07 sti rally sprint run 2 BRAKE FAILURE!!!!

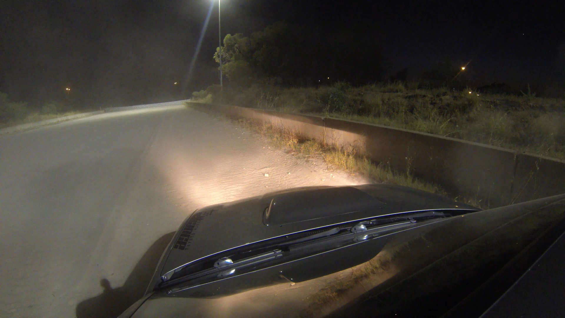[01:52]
We're not getting out of here. Did something go or was it? I don't know. I thought it might have been a rock or something. Could you not turn? I couldn't brake. Oh.